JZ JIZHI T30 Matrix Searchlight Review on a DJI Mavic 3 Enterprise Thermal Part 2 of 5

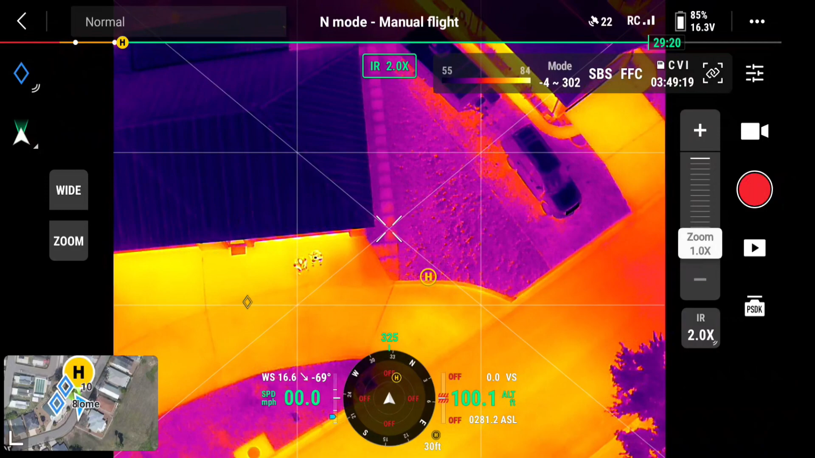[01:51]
Yeah. So, thermal is not affected by it. So, I'll go back to white angle. Now, I can zoom in.